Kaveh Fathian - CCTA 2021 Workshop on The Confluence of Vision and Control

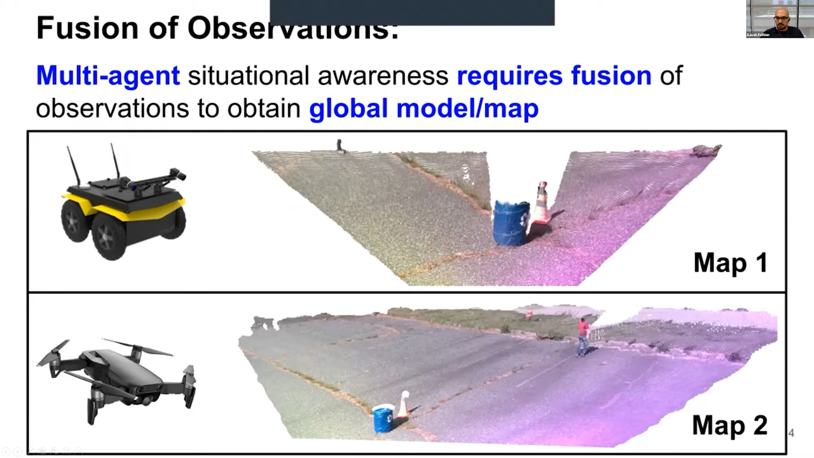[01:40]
And here's a little cartoon of this, so suppose I have two robots here, and they all had this RGBD map of the environment, map one and two. What I really want to do is somehow fuse and combine them and to get a global, consistent map of this environment that's generated jointly by them.
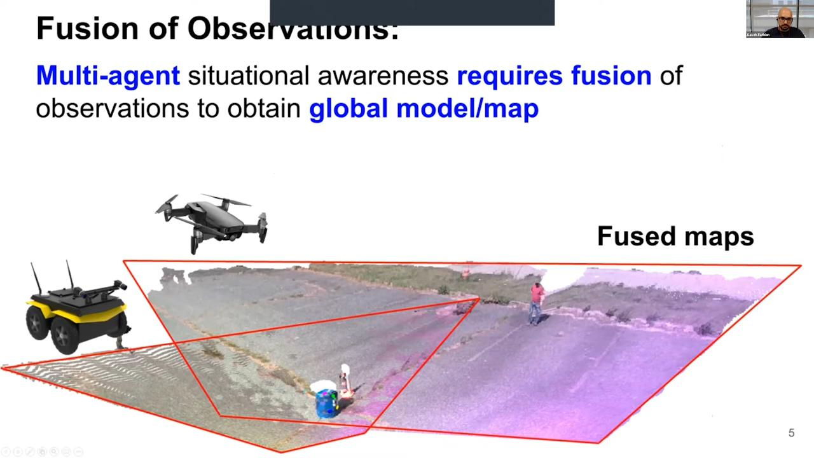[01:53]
So, to ground this a little bit more, and really motivate the problem, so we are recently doing these experiments that we have, as you can see here, this jackal robot in the bottom.
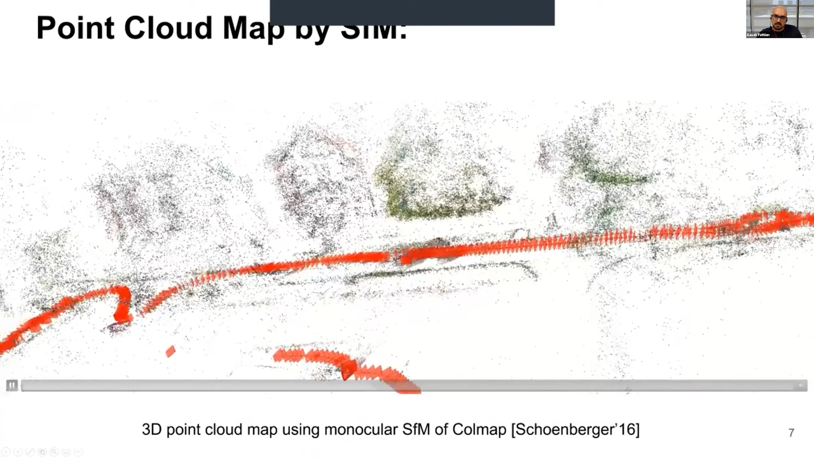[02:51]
that's the position of the image where the image, that image was taken from, and it was registered.
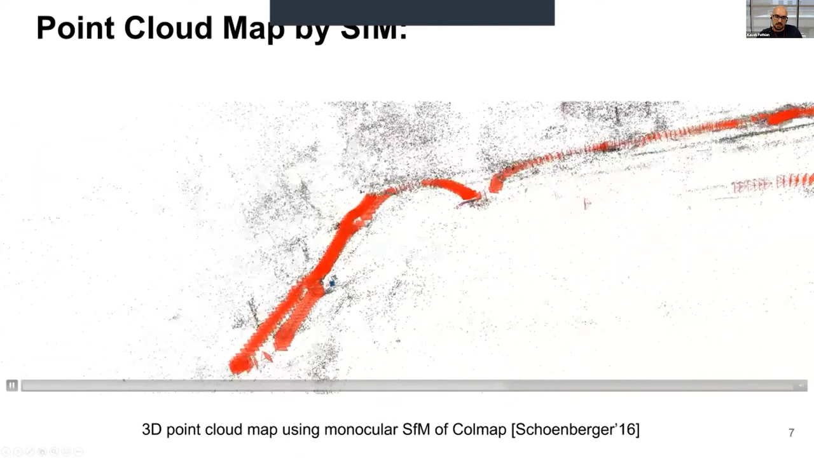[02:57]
So, think about this now. This is one robot,
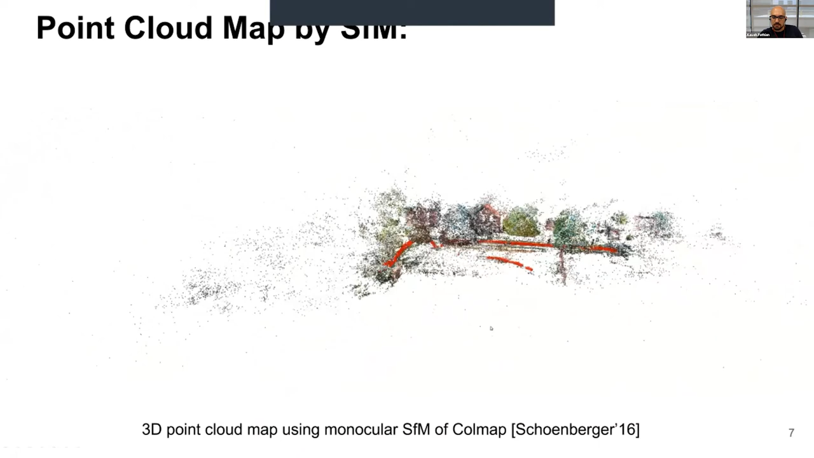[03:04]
and I can run this through SFM and generate this point cloud map of the environment. So, now the question is, what happens if I have two robots, if I have 10 robots, they're all going to generate this point cloud maps of the environment, but at some point they need to be able to fuse them to get one big map for me. And what is required here is data association, and it kind of connects very well with what Warren was saying in the first talk.
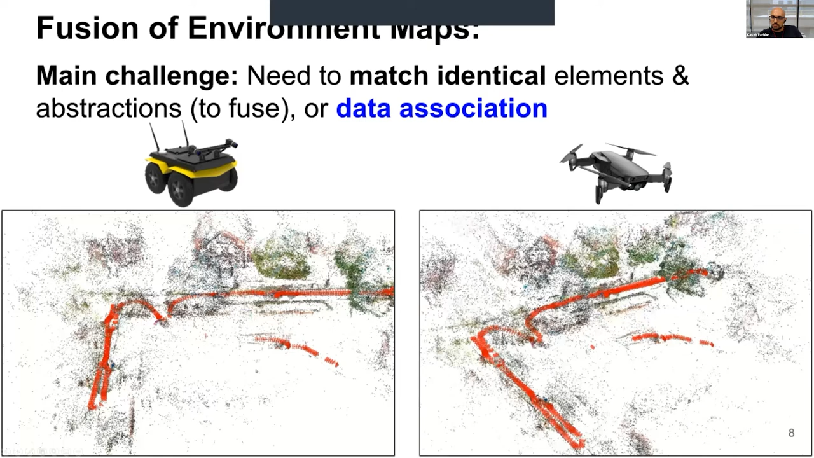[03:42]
And what you really need to do in these cases is to find the identical elements and the objects or the points that these robots have seen in order to be able to align your maps and fuse them. And this is an extremely challenging problem, it just happens because, in practice, you have lots of outliers, lots of points that should not be matched with each other, there's, even on the points that should be matched with each other, there's noise, but they're not going to perfectly align, and you have this partial view cases, maybe your robot only see part of the environments, the other robot also see another part, and there's very few overlap between them.
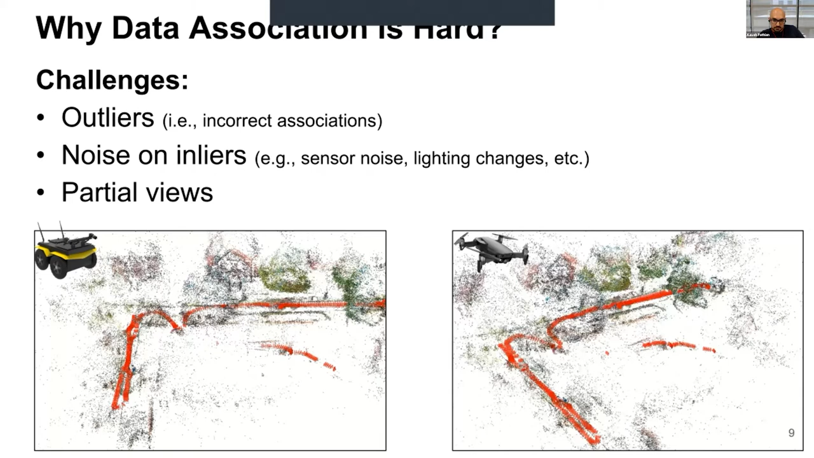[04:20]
And these really make this problem of finding these identical elements extremely challenging. So now the question is, why does it matter, why should you get it right, and what happens if there are some outliers when you do the matching. In several applications, it can be really detrimental, like if you're thinking about generating a 3D map of the environment, let's say RGBD images, if you get these outliers, if you don't correct them, you get the map that you're seeing here on the top left side, instead of getting this one.
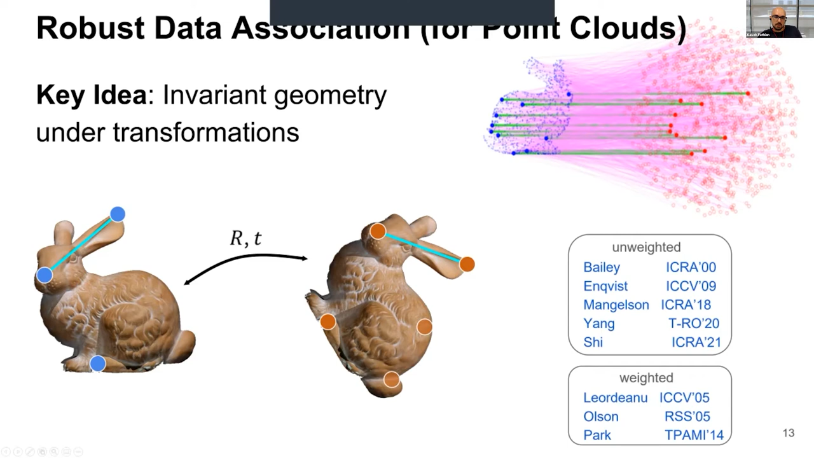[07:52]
The distance between these two points is going to remain the same if no matter how you rotate and translate the bunny and this is the really the key point that we're going to leverage to solve this problem. And just as a reference, people have looked at this problem team Bailey around 2000 first came up with this technique for LIDAR registration and there's been lots of recent work that I'm going to touch on that shortly and do some comparison. So really, this is the key slides that show you how you can do that.
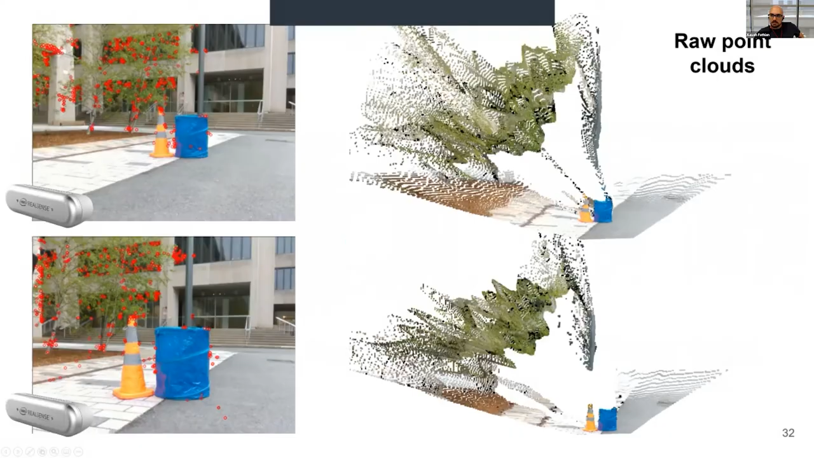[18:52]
So here's some experimental results. We had these RealSense D435 sensors here. These are the RGBD cameras, and they've generated this dense point class for us. We selected a smaller number of points here.
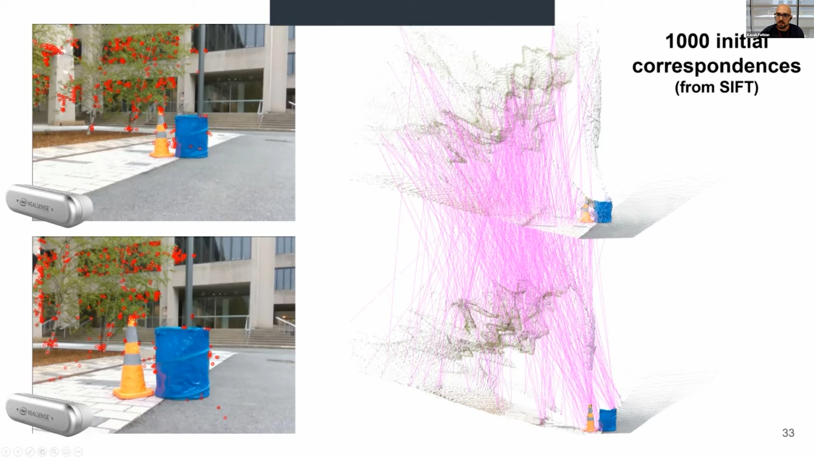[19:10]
We use SIFT key points, and we just use the standard SIFT algorithm to match them based on the SIFT descriptors. And we see lots of wrong matches here that's generated. However, when we feed that through Clipper in 100 milliseconds, it finds the correct association. And this is really a small portion of the initial matches.
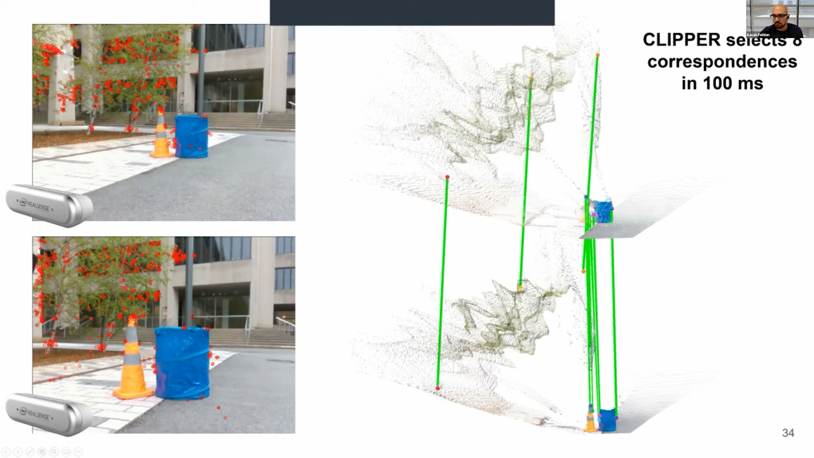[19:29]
So we had 1,000 initial matches, and only eight of them are correct, and Clipper correctly identified them. And here's the sort of fuse point cloud that you get. So I have these two point clouds, I find the correct associations, I find the, say, the least square alignment,
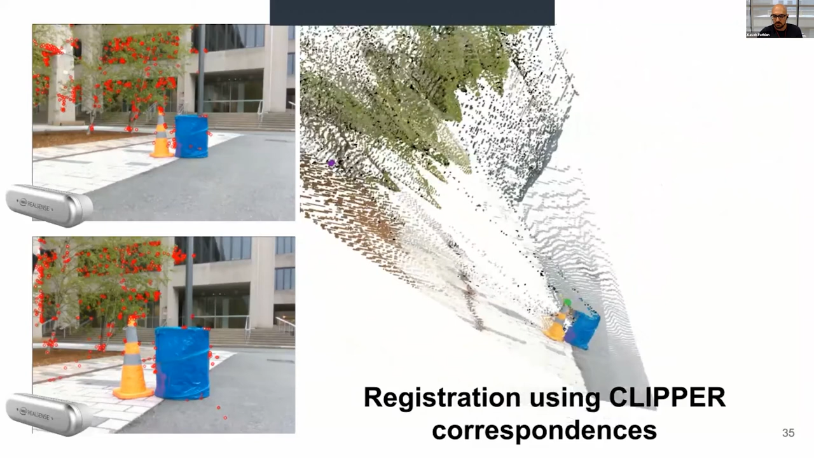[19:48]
and then once I align them, I fuse them like this. All right, I have some final remarks here.